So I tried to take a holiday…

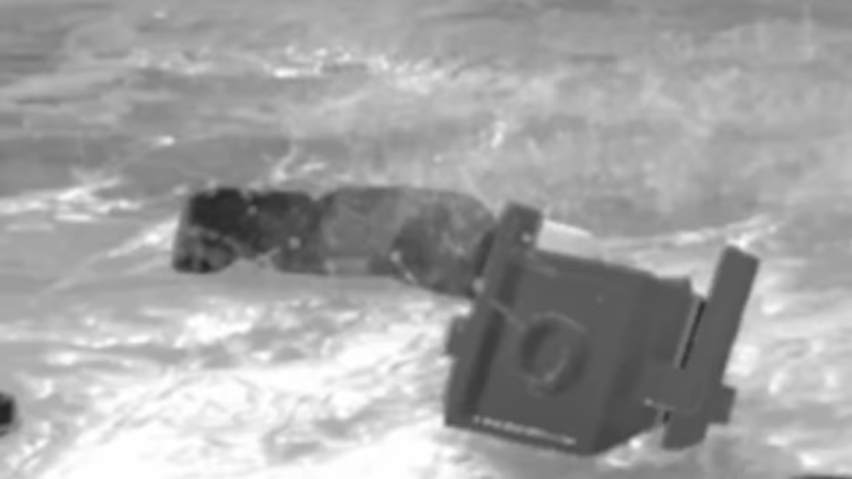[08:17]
He's just phased out and oh my God, his body was floating in the sand, in the water.